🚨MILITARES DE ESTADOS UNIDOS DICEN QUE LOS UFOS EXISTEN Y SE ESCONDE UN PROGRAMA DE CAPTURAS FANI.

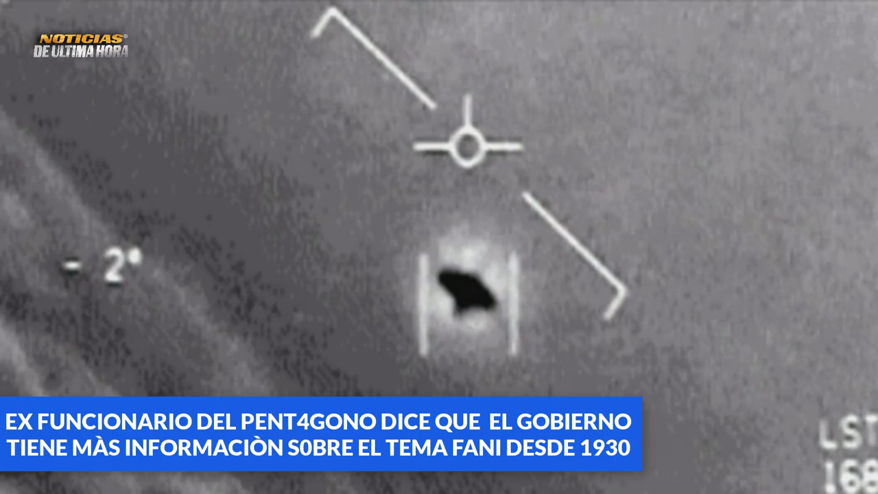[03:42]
aseguró que las autoridades probablemente tienen información sobre la actividad no humana extraterrestre desde la década de 1930 y que recuperaron.
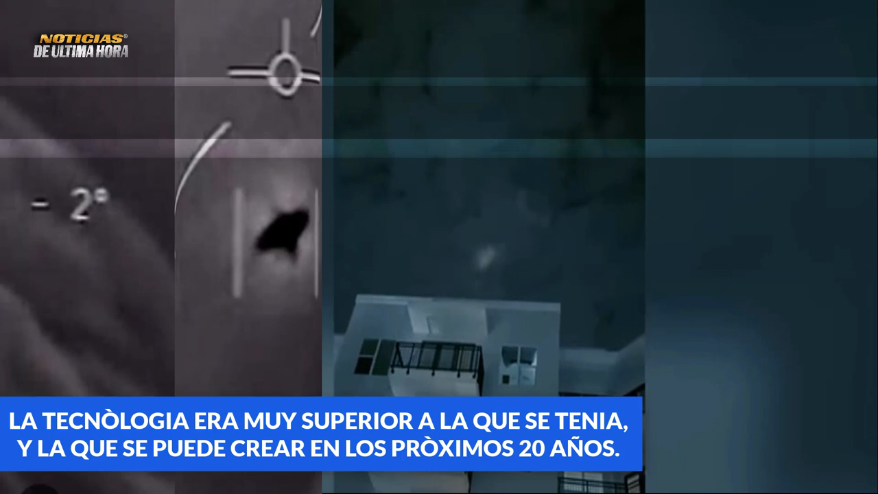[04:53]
Freiburg se acercó a esta aeronave que,
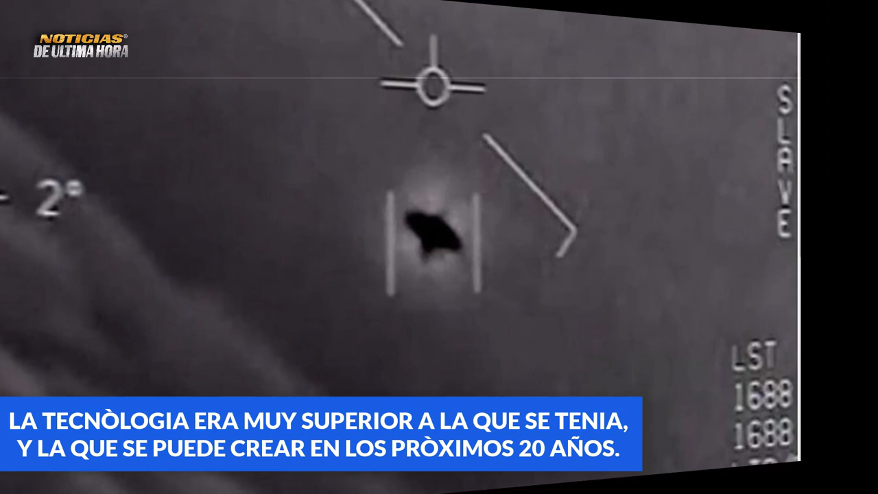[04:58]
a su vez, empezó a aproximarse al avión de combate, pero luego desapareció y surgió segundos después a una distancia de casi 100 kilómetros.